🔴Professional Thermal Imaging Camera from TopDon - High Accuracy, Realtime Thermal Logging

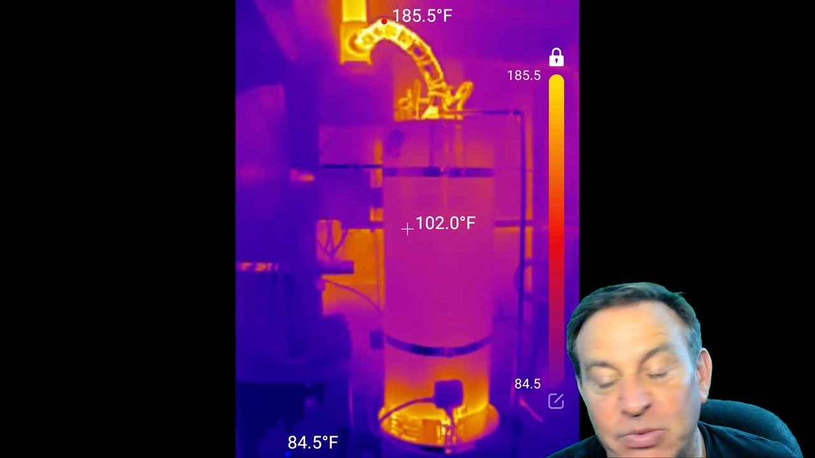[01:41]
On screen: spot 102.0°F, max 185.5°F
All right, well, I put this on just to see what I could see. Look, this is a water heater, and I could see how hot everything is. So cool that you can see the high, the low, and actually individual points you can set up. Really cool. This was just taken on my phone, and look, I found a couple products in my garage, and I'm like, hey, that was a lot hotter than I thought it should be.
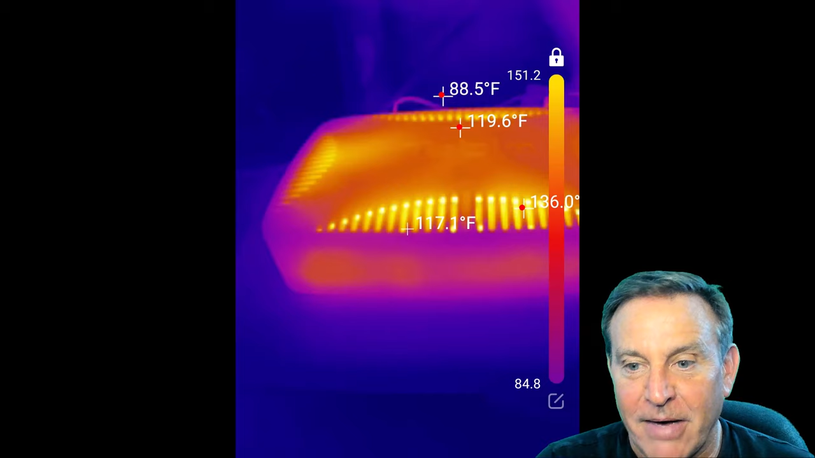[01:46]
And this, I was wandering around the house.
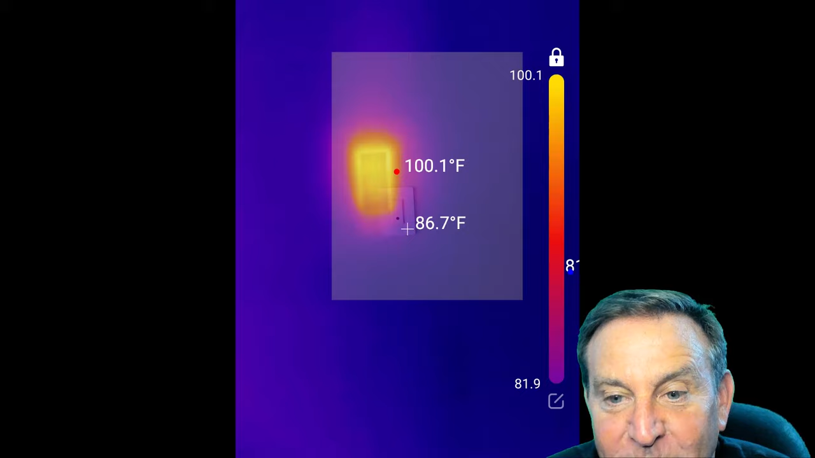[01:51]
There's a light switch that's obviously way hotter than I thought it should be.
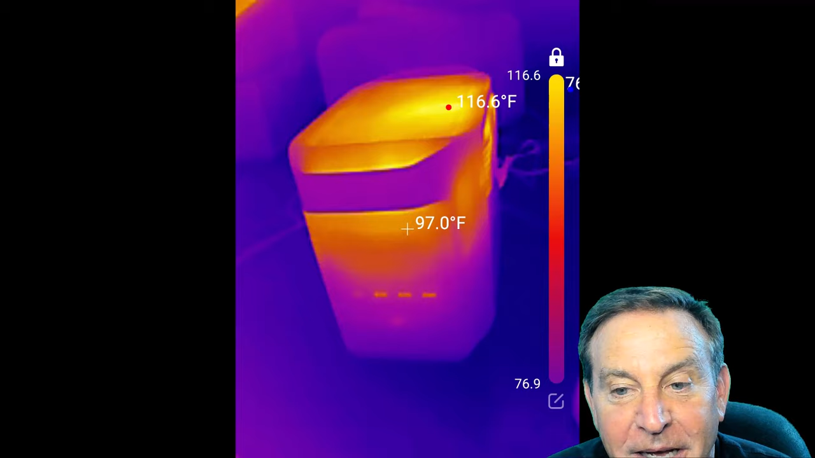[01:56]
On screen: spot 97.0°F
Other products that were charging, and I was just like, hey, this is some good data. So here is from an industrial refrigerator.
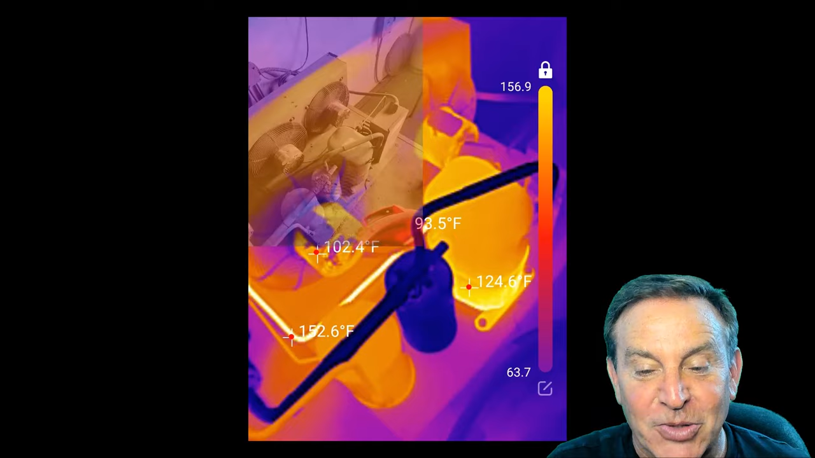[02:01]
This, you think, could fit forklifts inside.
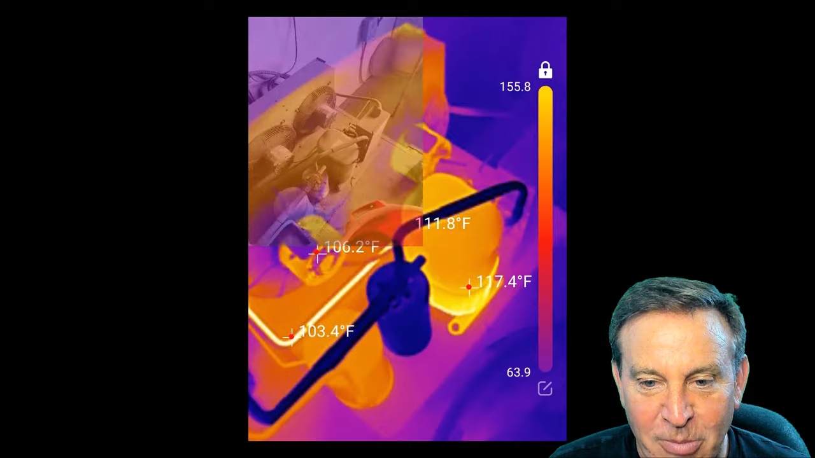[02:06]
And I'm just taking a look at the motor, and I thought, look at that return line. So when I went inside the refrigerator, look, it takes video as well.
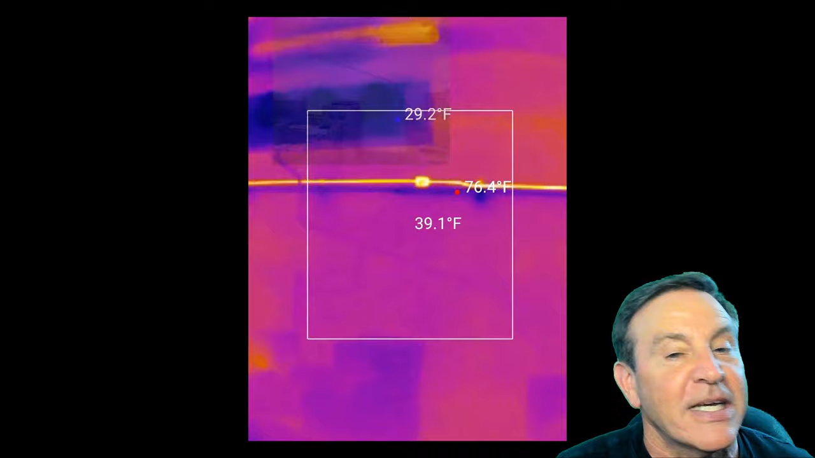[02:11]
I'm walking through the refrigerator. Yeah, that return line is darn hot.
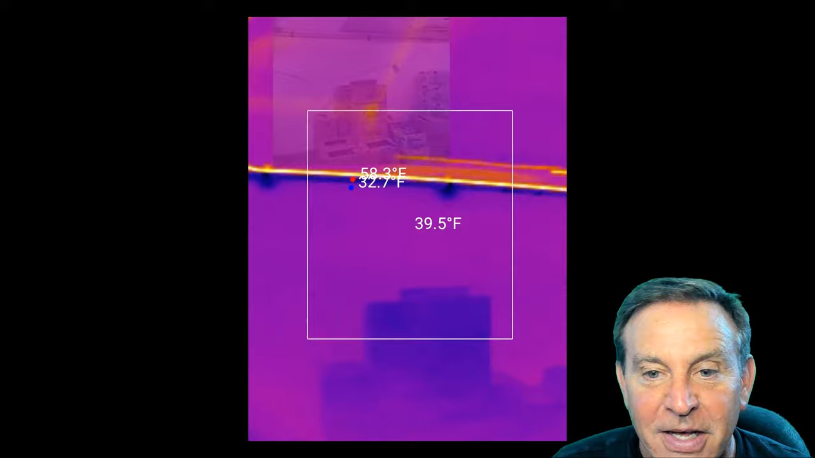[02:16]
On screen: spot 39.5°F
This is for a refrigerator that's supposed to be cool. We may actually want to insulate that. This is some great data here.
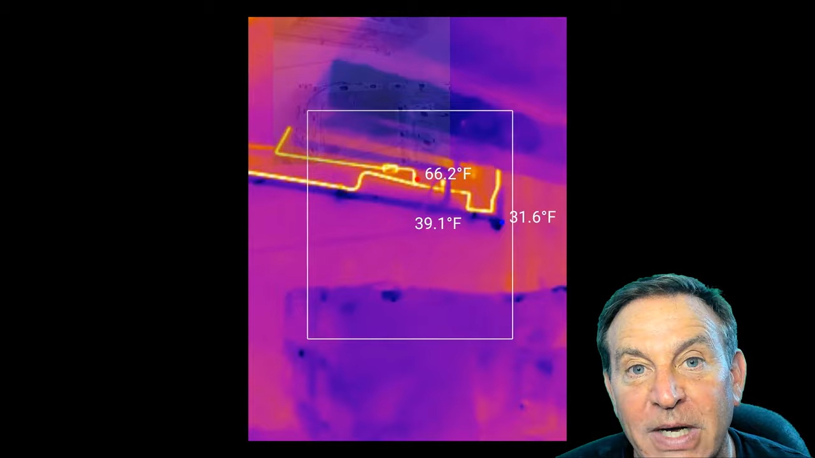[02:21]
But look, I also pan around and look at some other things.
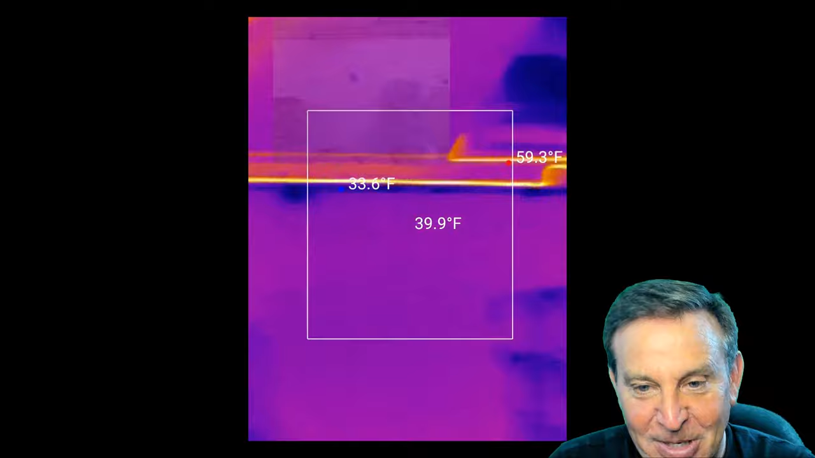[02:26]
On screen: spot 39.9°F, max 59.3°F, min 33.6°F
Measuring, you can actually measure spots. There's a door, and a forklift must have hit it.
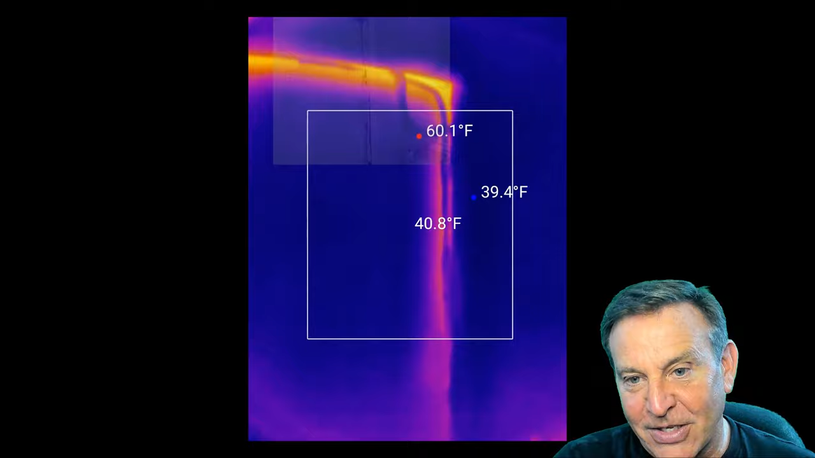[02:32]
On screen: spot 40.8°F, max 60.1°F, min 39.4°F
And look, there's some 60 degree air getting in there. We definitely got to take a look at that.
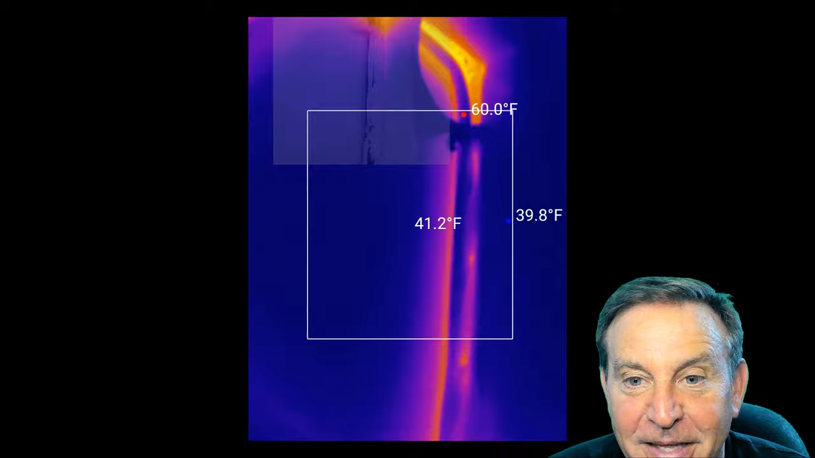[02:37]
This is really valuable data, because look, you can see up there in the upper left-hand corner, you can see the image.
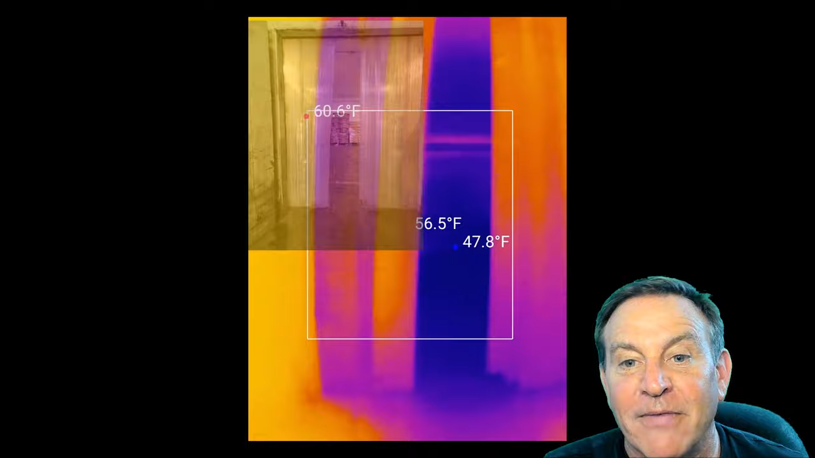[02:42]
On screen: spot 56.5°F, max 60.6°F, min 47.8°F
It's overlaid. I can adjust how transparent that is.
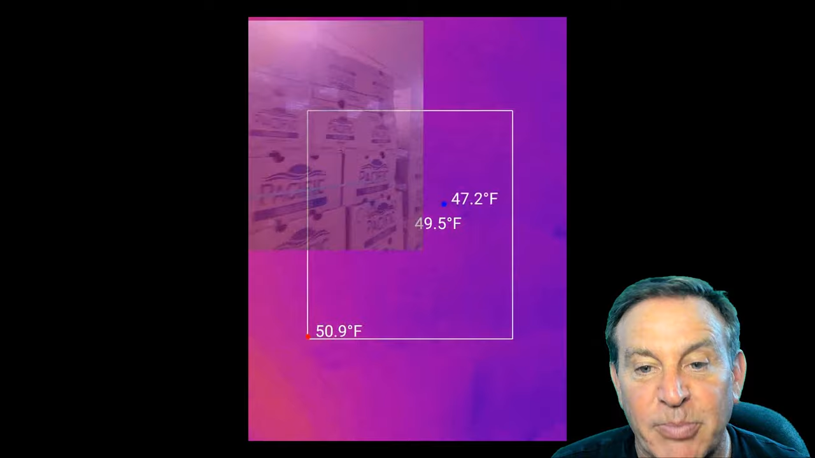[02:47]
On screen: spot 49.5°F, max 50.9°F, min 47.2°F
I can see things in there. And look, I can also see the return lines.
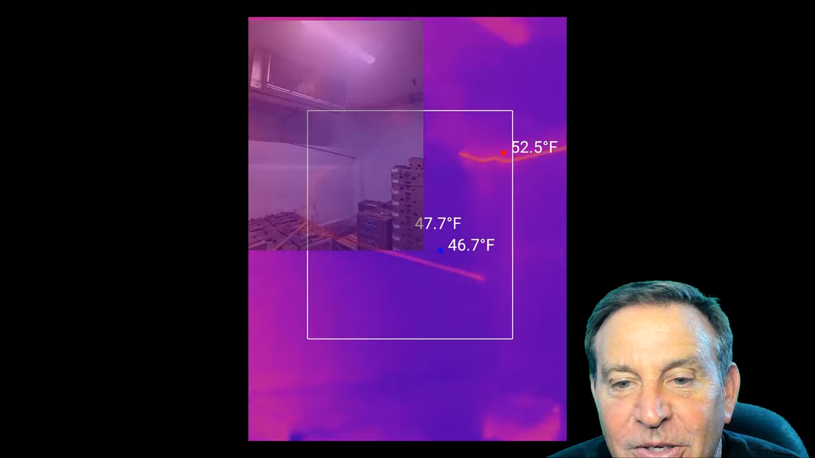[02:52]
On screen: max 52.5°F, min 46.7°F
They're glowing red hot. Never thought of insulating those things. And yeah, we can see that door got bumped too, 53 degrees on that edge. Yeah, we got to get in there with some caulking or get somebody in there with some foam and seal that thing up, because that's money going out the window.
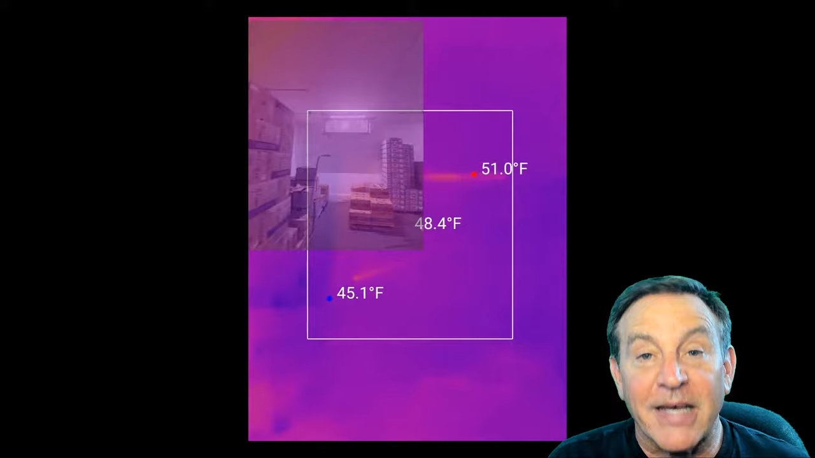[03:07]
On screen: max 51.0°F, min 45.1°F
You can't see this with your naked eye. There, look, I'm walking through. What is that glowing box?
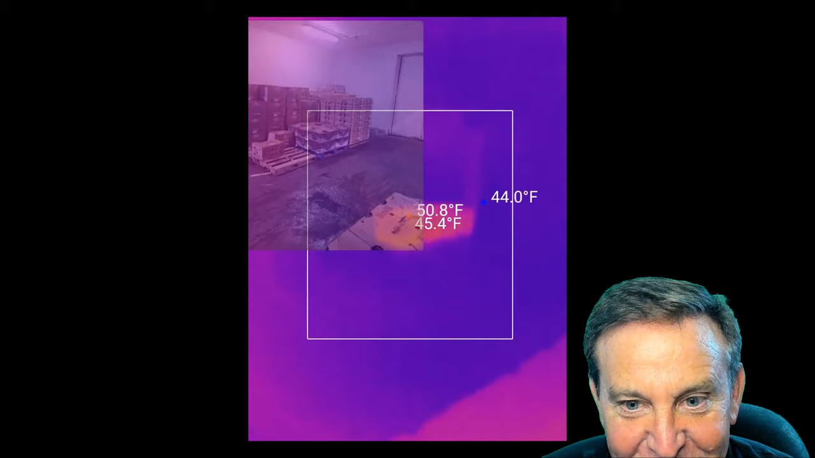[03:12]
There, right in front of me, that palette. And I walk over to it. It's warm.
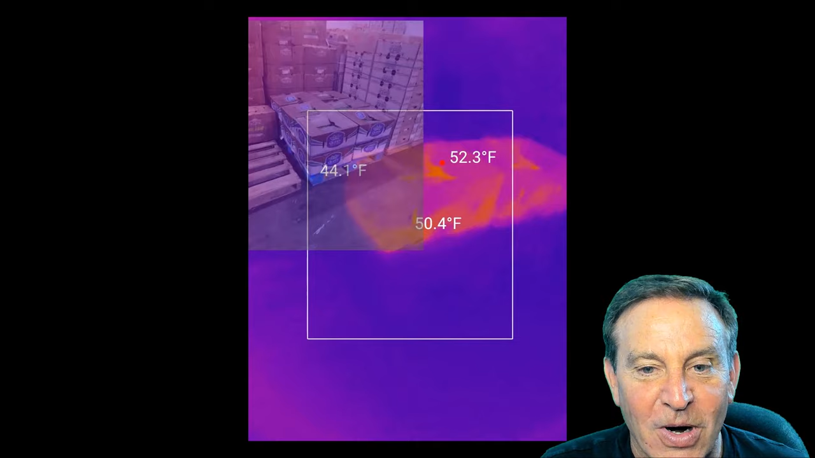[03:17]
On screen: max 52.3°F
That must be put in there most recently. Someone probably put it in there.